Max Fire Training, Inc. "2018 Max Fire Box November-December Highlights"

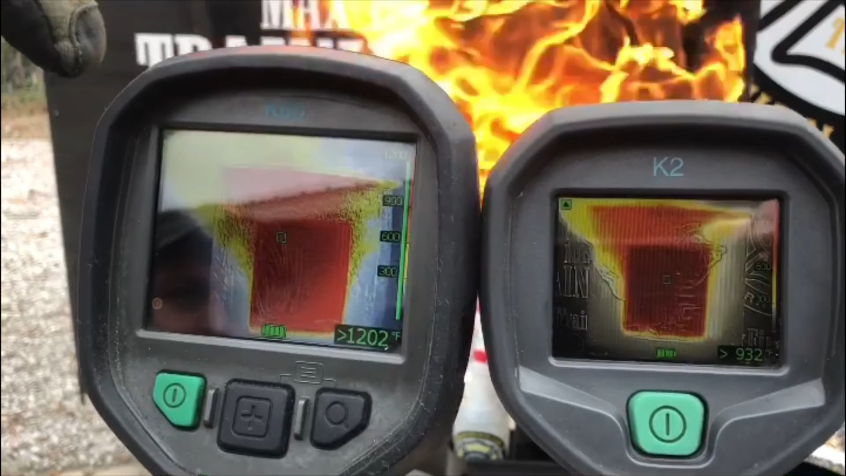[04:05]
So, big difference there in the two cameras. So, this is the FLIR K65, the FLIR K2.
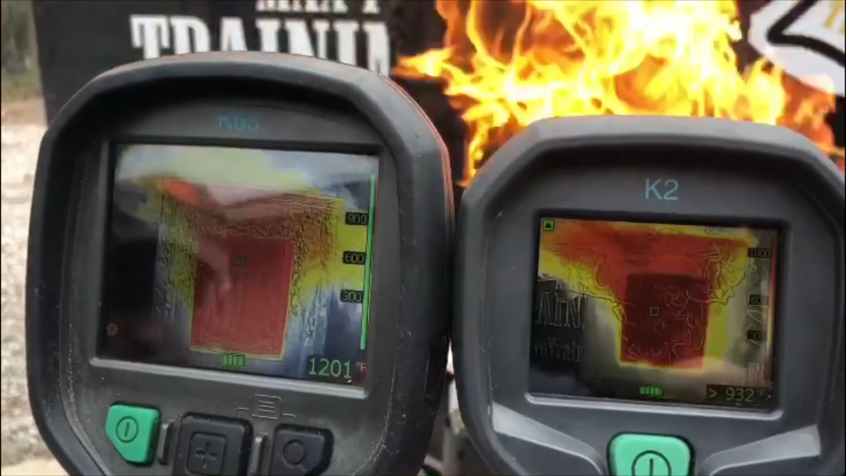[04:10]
Now, I'm gonna close the door.
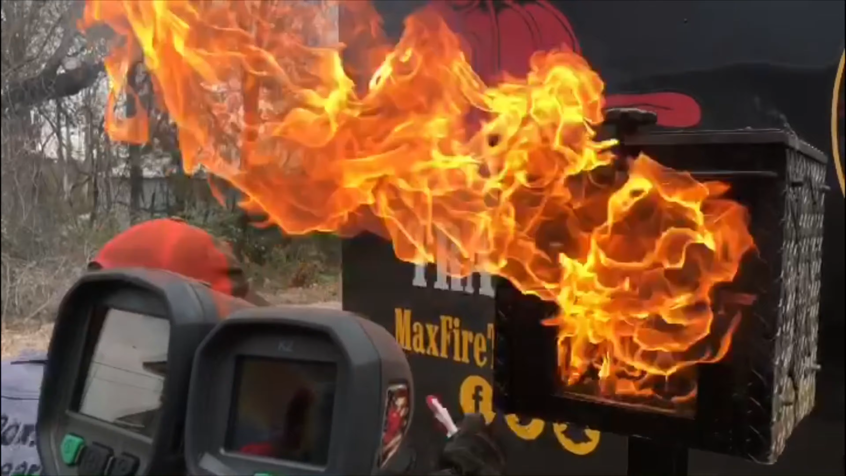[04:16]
Whenever I open this door, through the eyes of the camera, what it's gonna look like is flames coming out.
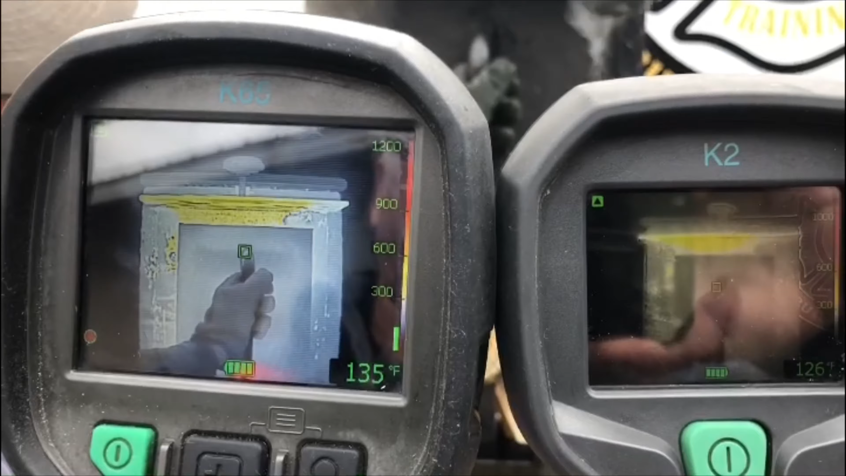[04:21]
There are no flames. All you have is smoke coming out.
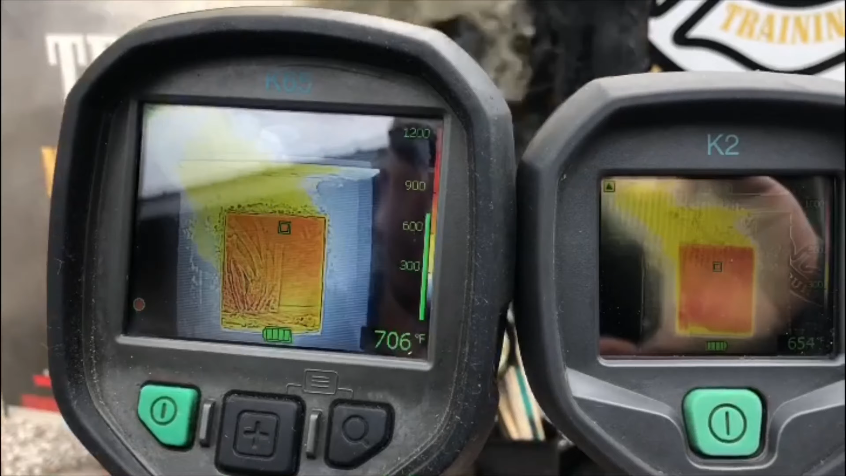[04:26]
We open it, look at the fast traveling gray convection currents, but it looks like fire.
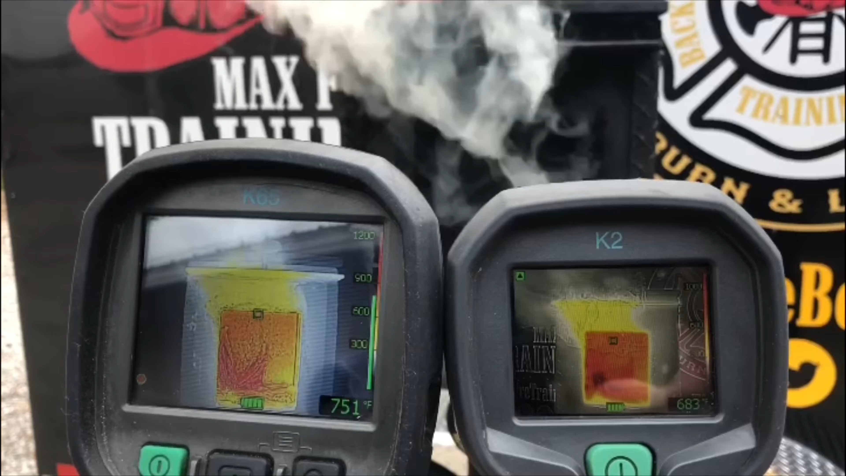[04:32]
And like we said, Max Firebox, Burn and Learn. Fire behavior, thermal imaging training.
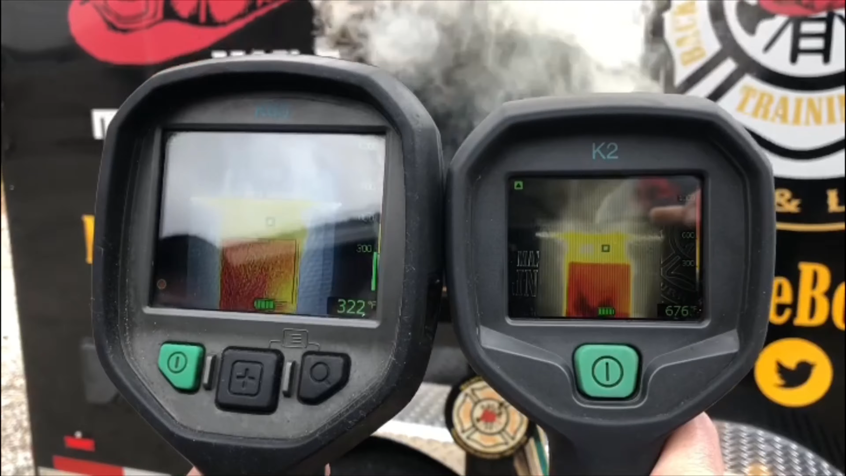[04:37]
What we want you to do is recognize this before you go crawling into that environment.
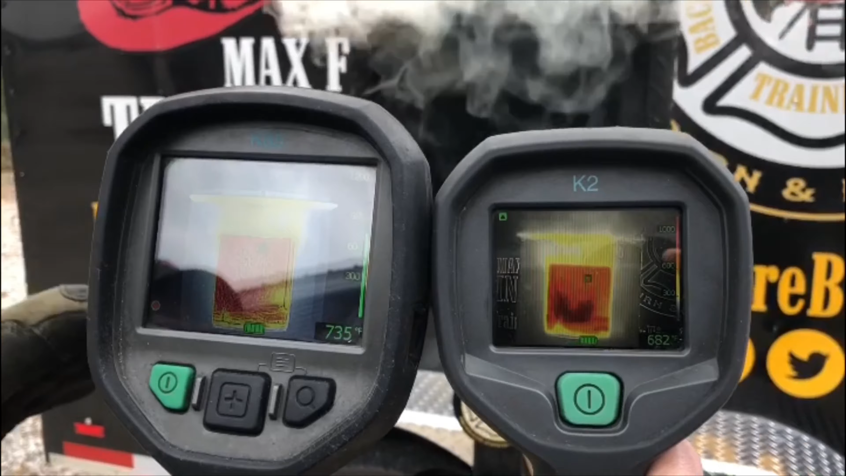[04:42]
Using the thermal imaging camera to size it up, teaching your firefighters thermal imaging with the Max Firebox.
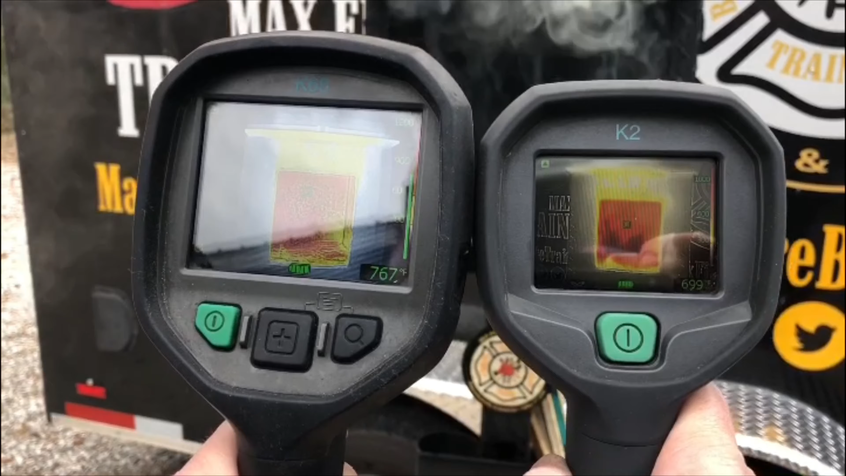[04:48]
It still looks like fire, but what does that fire need? The fire needs oxygen.
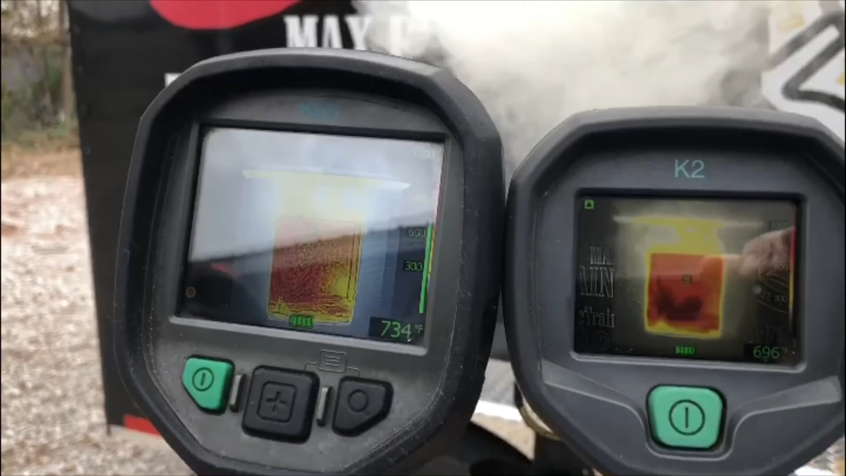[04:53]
That's all that fire needs. We keep the door open long enough, it's going to ignite like it just did.
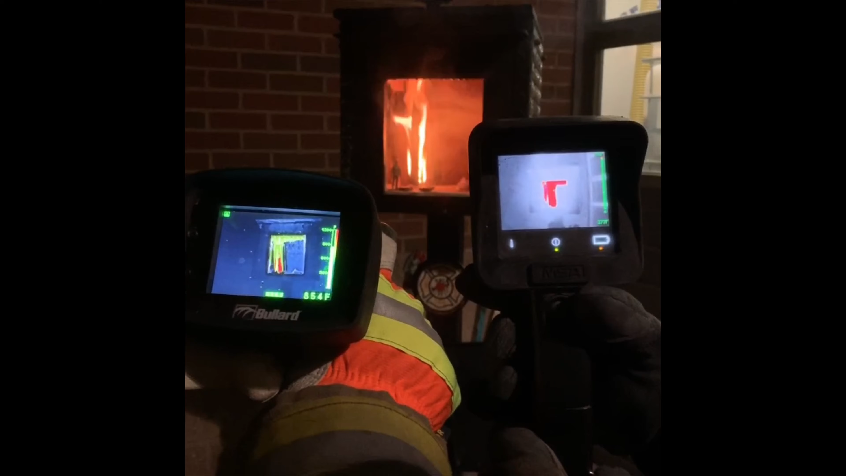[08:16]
Yes, we do. Okay, so let's go back to the Bollard.
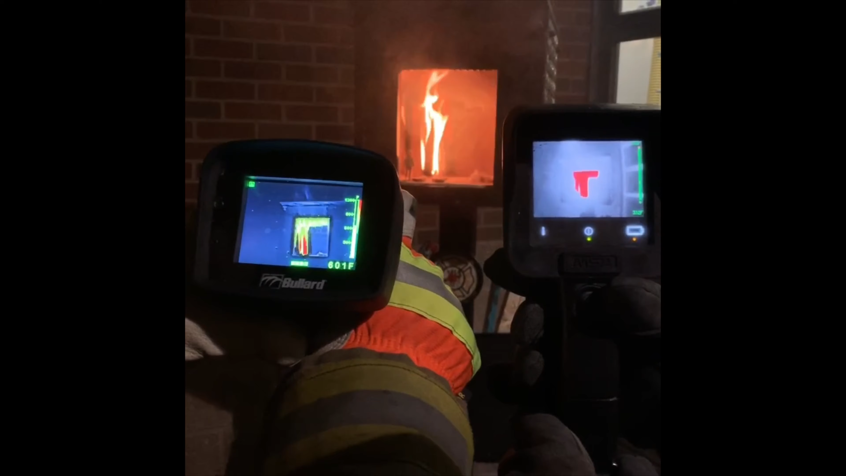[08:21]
On the Bollard camera, when we see yellow, we're at 500 degrees. When we see orange on the Bollard camera, we're at 800. And when we see red, we're over 1,000.
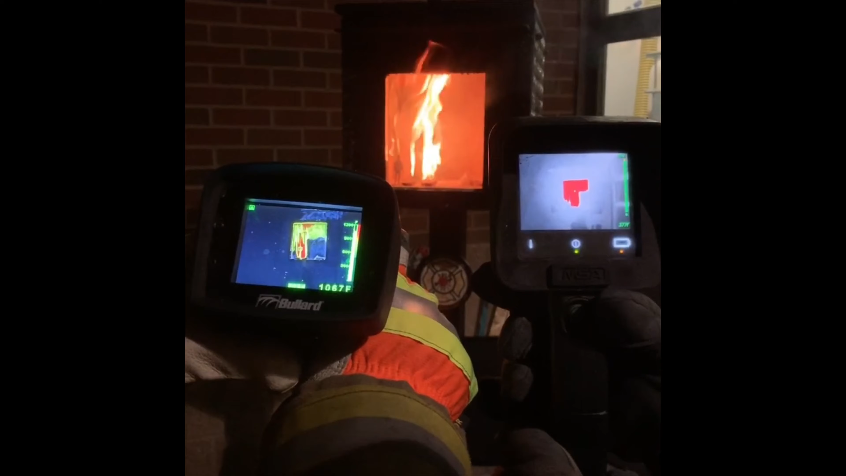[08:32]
So that's important for us to understand whenever we close this door and we open it, the different temperatures that we're gonna be at.
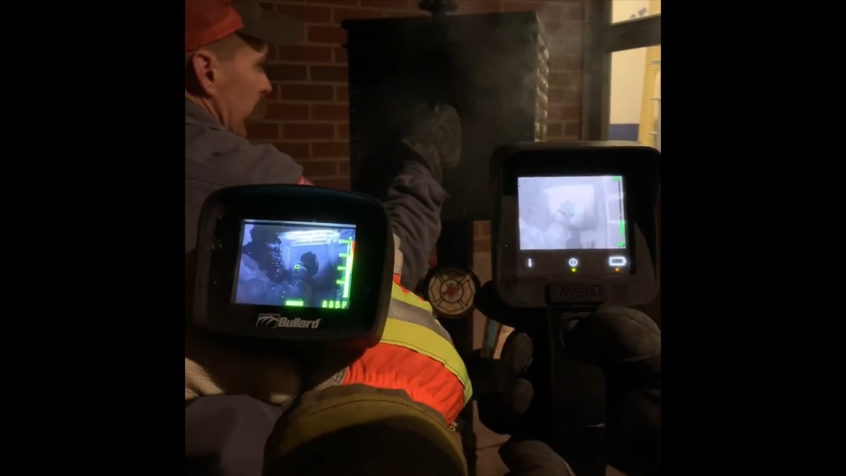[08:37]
So I'm gonna close the door again by taking the oxygen away from the fire. And you can see how fast the fire is changing gears.
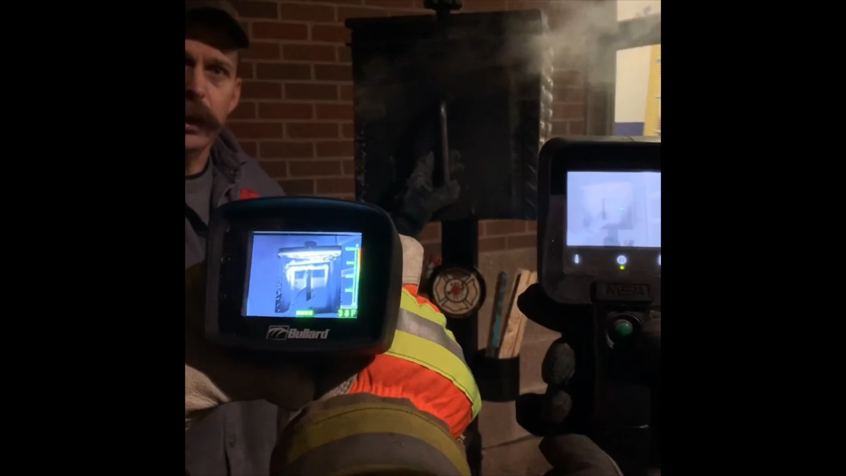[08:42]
Every 18 degrees, the energy of the fire is gonna double.
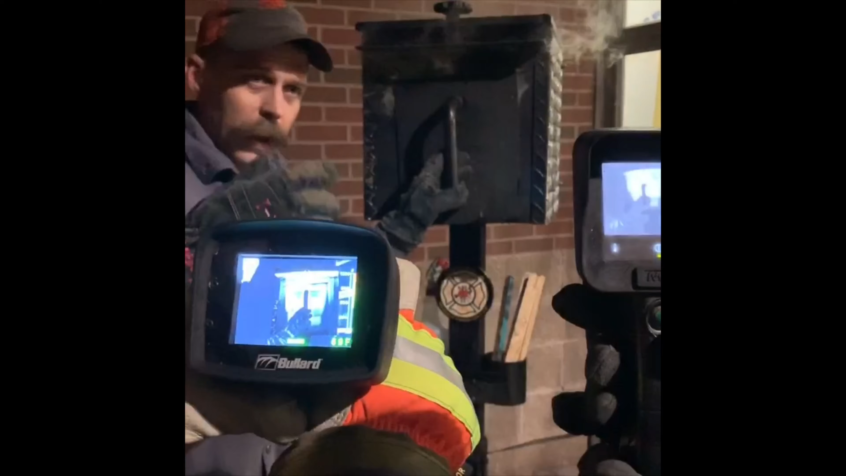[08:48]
So that's one of the things that we wanna keep in mind as we look at this. We're gonna open this door back up.
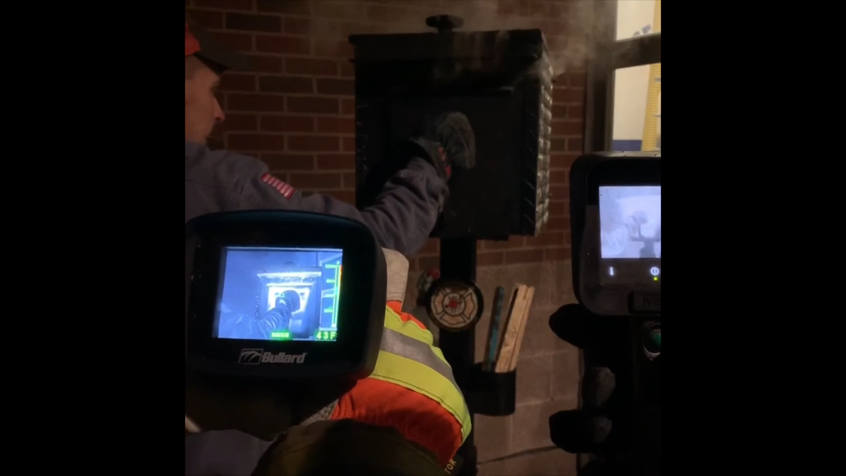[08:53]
Like we said, smoke from the ceiling down to the floor. You should have a significant difference in the two thermal imaging cameras now, do you? Yes, we did. Okay. So now,
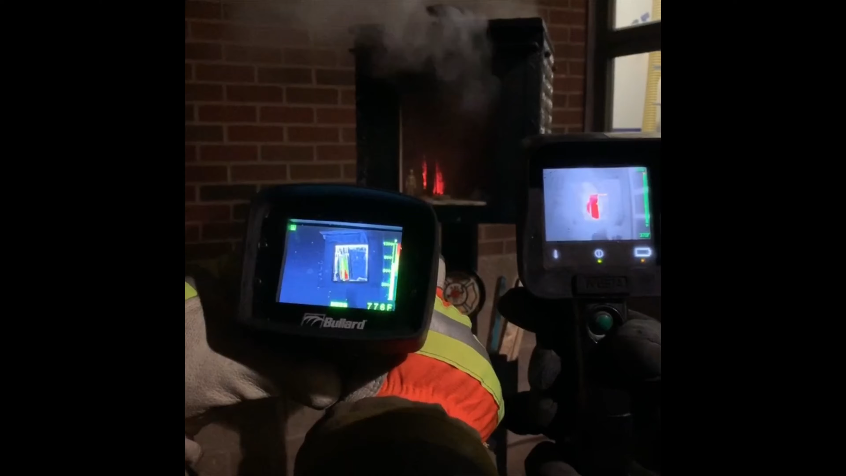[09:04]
the other thing that we want to talk about is we want to talk about the refresh rates of the camera.
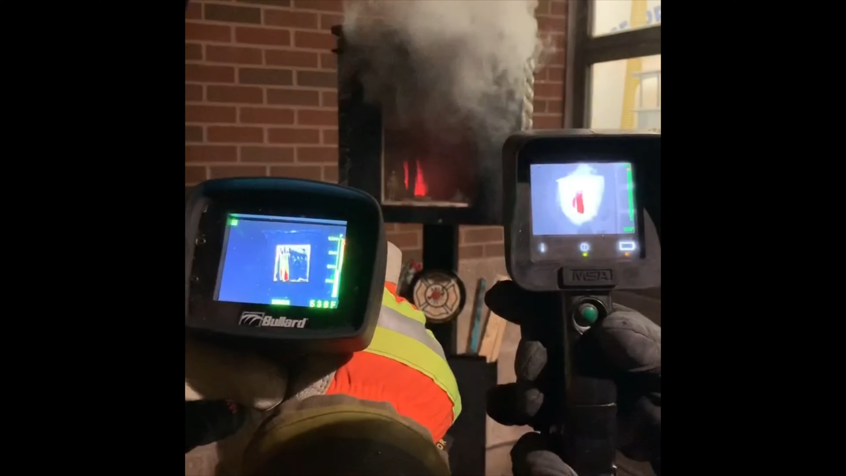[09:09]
What we're going to do is we're going to take the cameras, we're going to go down low with it, take it off the heat.